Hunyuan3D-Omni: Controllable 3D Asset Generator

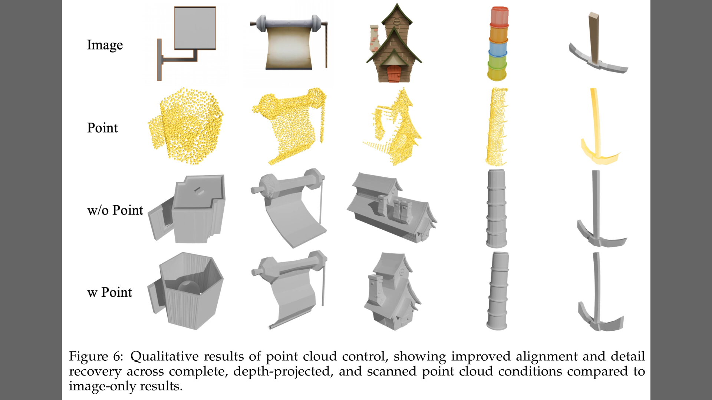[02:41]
Across complete, depth projected, and scanned inputs, the meshes align to the true shape and scale, and occluded structures reappear. Even with noisy scans, the results stay consistent and avoid the pose or size drift seen without points.